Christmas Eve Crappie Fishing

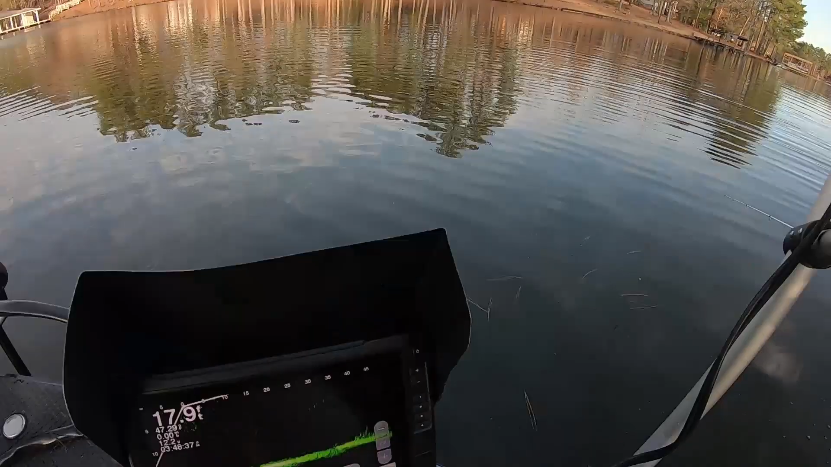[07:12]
But they're just little specks on the bottom, as you can see right there. And that's what we're casting at.